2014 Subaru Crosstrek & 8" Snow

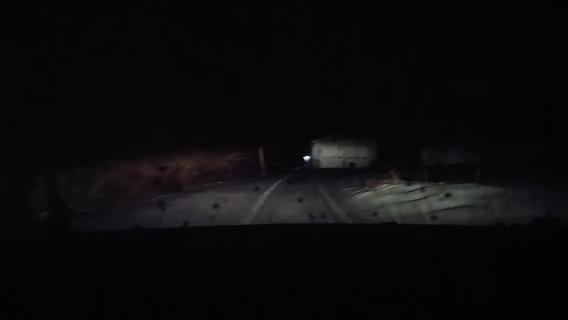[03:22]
that's it that's it traction control get her done baby whoo whoo whoo there we go all right all right no problems
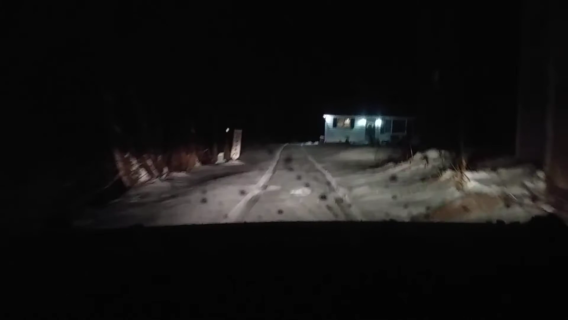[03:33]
that alarm you hearing is me not wearing my seatbelt car does not like that one whatsoever all right well I guess we don't have to worry about uh
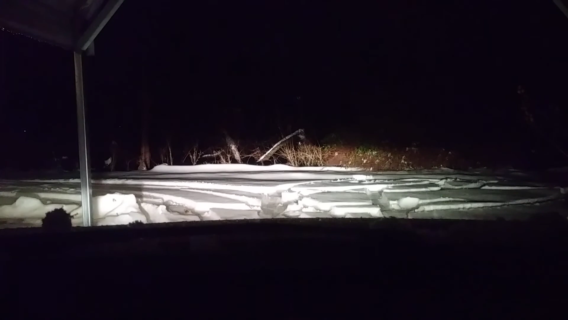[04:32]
all right well there you have it 2014 Subaru cross track going through snow no problem later later later later later you